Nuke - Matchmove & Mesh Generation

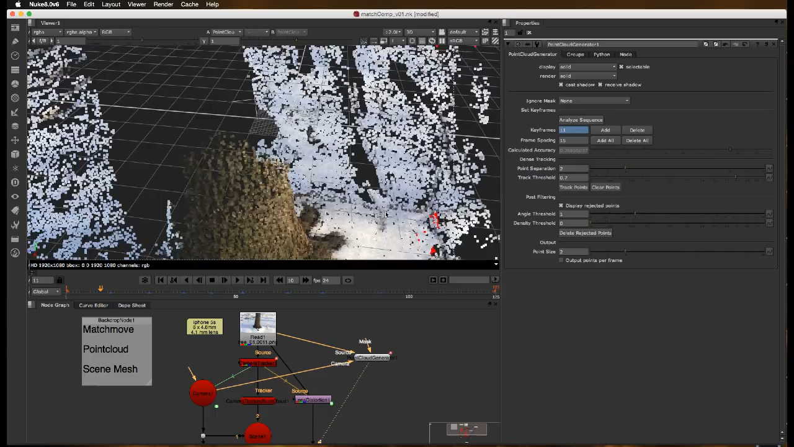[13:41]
So, um, but you can see that, you know, let's say that what I really want to do is just put some, something into the tree here. I don't need the rest of this stuff.
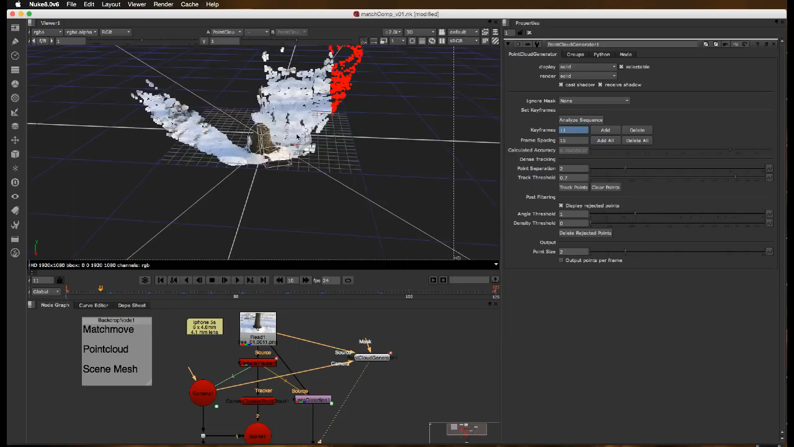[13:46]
Um, now as it, as it stands, I could easily use this to place something here.
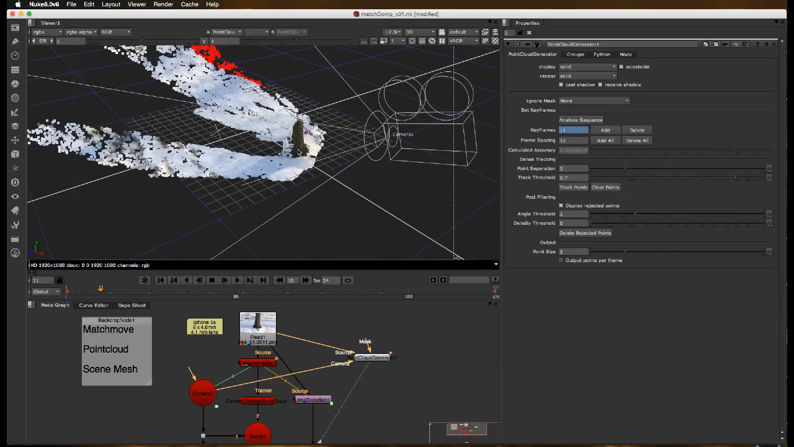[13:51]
Um, but we can go a little farther. I'm going to go ahead and trim up this point cloud to be a little bit neater. Right now you can see it's just really out there.
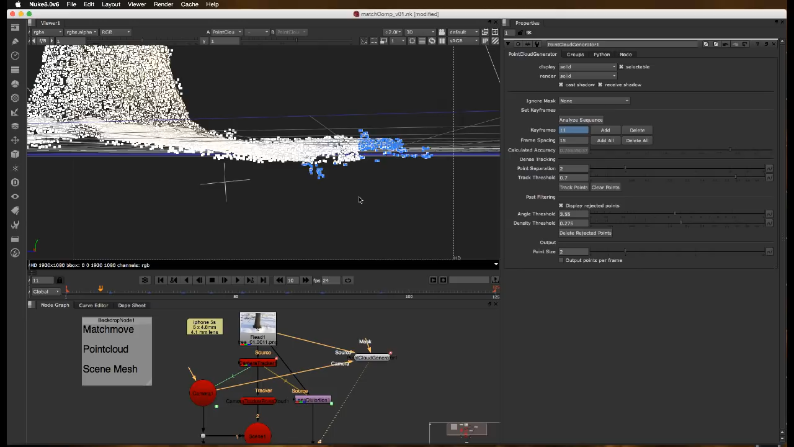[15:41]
These are the sticks and twigs that were sticking up from the snow. I'm going to delete those. And these are sort of the holes and maybe miscalculated things. Here's some sparse areas. Delete those. I don't just really care about immediately around the tree. Okay. And you'll see why we're trying to trim this up nice here.
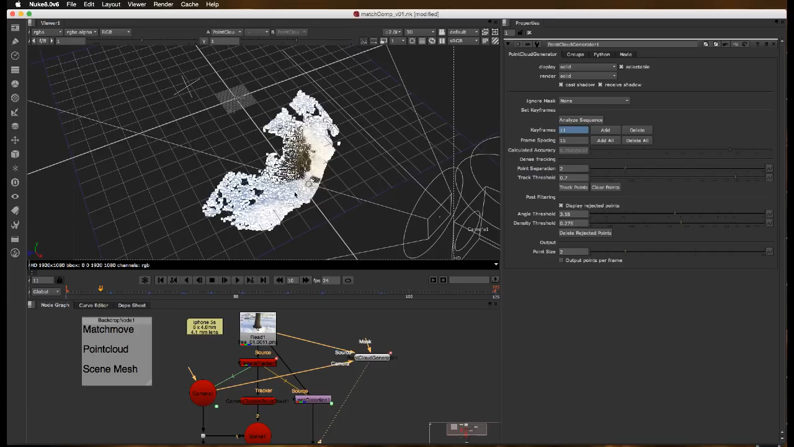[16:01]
Sparse point here. All right.
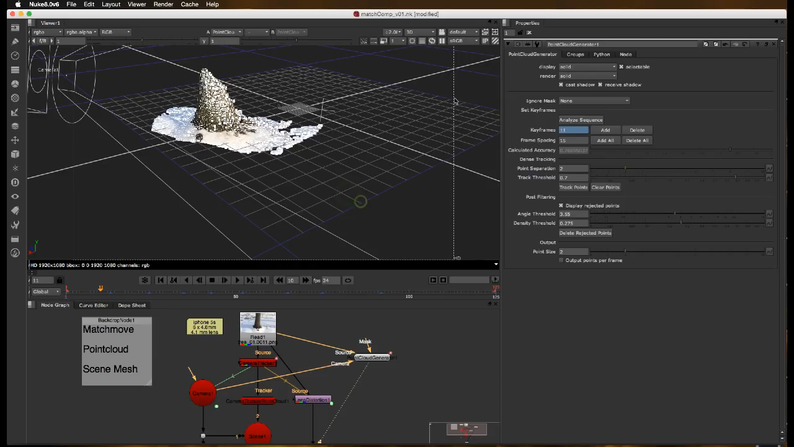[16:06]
So now that we've got this nice and trimmed up to where we want to be worrying about stuff. And that's a good idea.
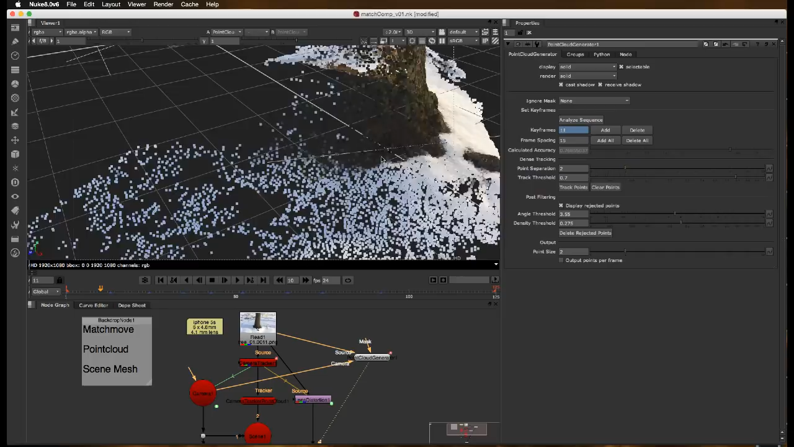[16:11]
Is kind of get rid of the things that we just don't, just don't care about. Right.
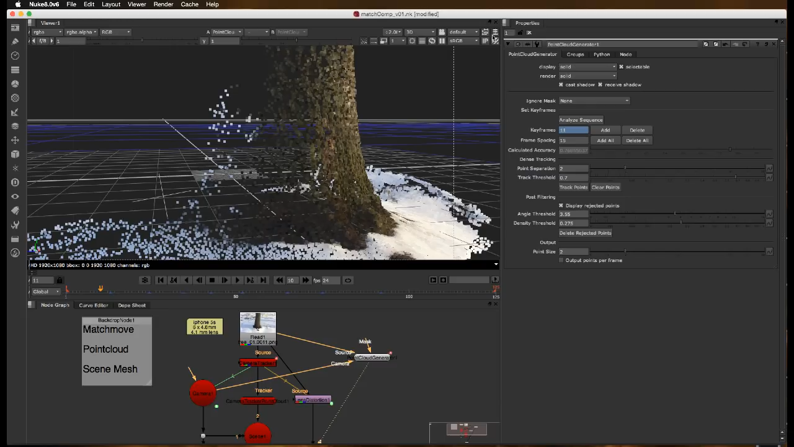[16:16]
Because it's just going to hang around and create more data than we need to worry about.
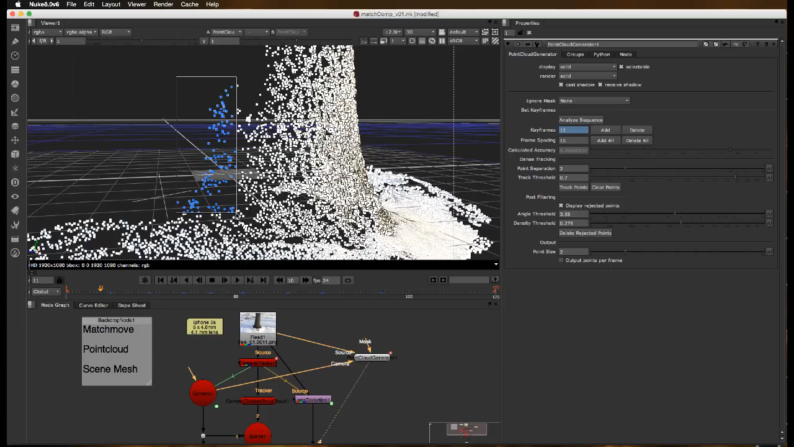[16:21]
Some of the, we can see that those are kind of miscolored. So they're probably wrong. A couple more, but I'll leave them in there. Okay.
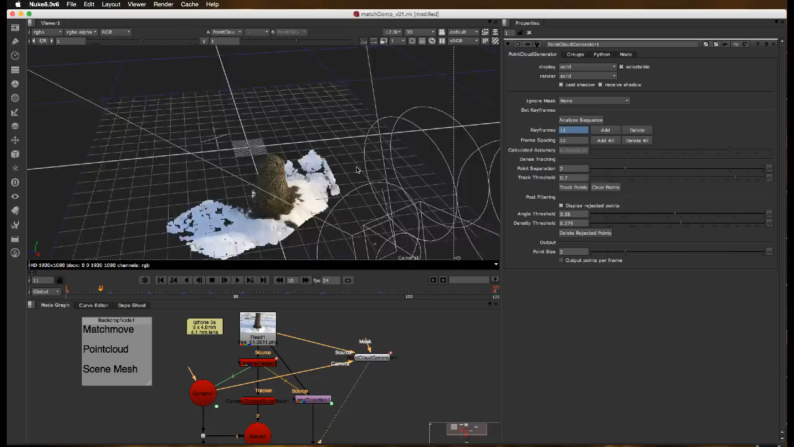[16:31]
So now we have this dense point cloud. What do we do with it?
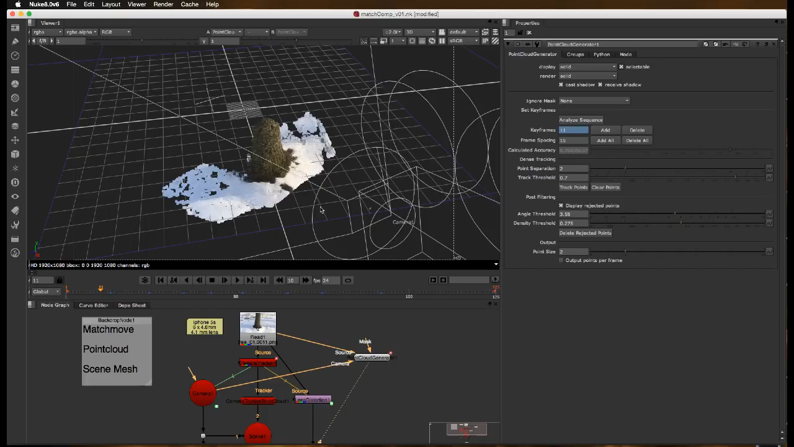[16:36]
Like what if we really wanted to, like I said before, we could create a sphere now. Right.
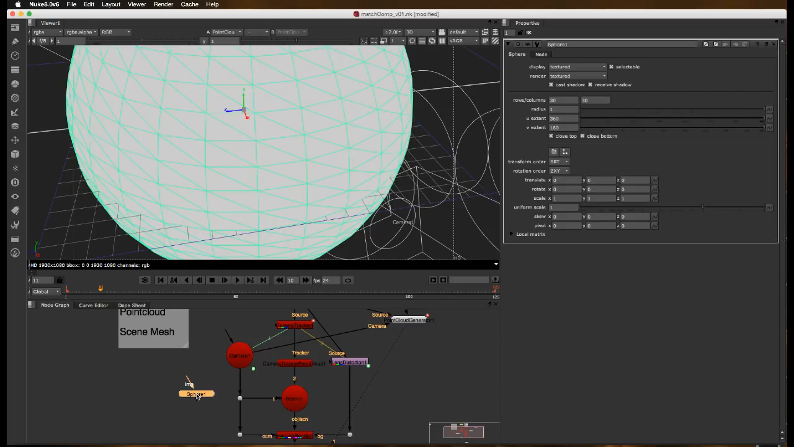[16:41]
And if we put it into our scene, you know that we can pretty quickly get it to where we want it to be.
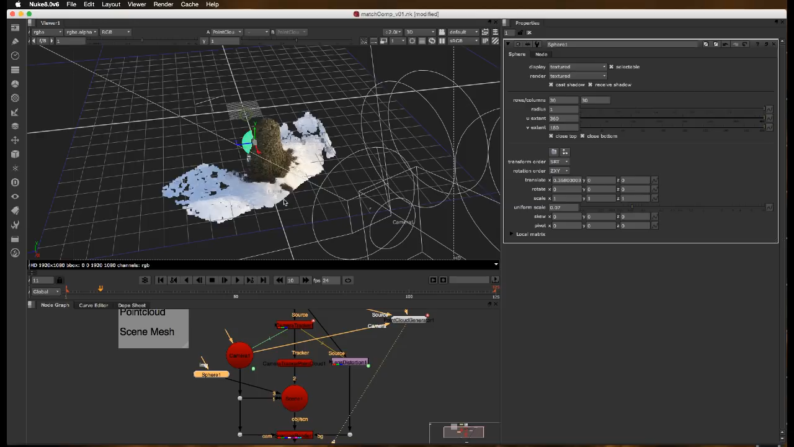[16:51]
Let's say we wanted a little hobbit hole here or something. All right. We can place it right here and we know that that's going to be right at the base of the tree.
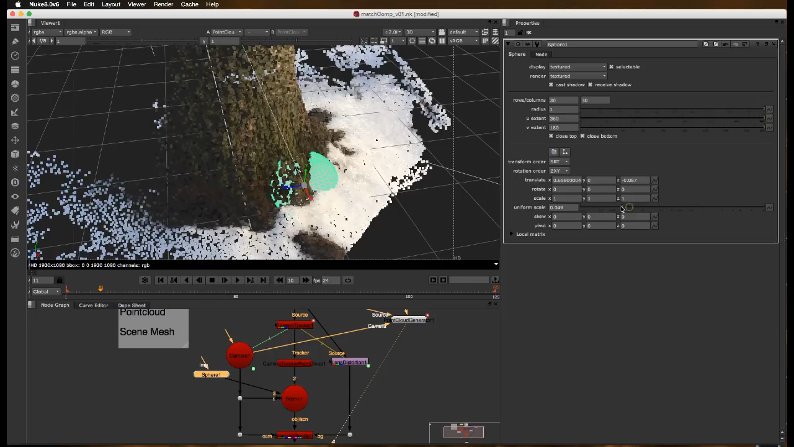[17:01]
You know, the problem is that, you know, yeah, it's intersecting with the particles, but it's not really going to do a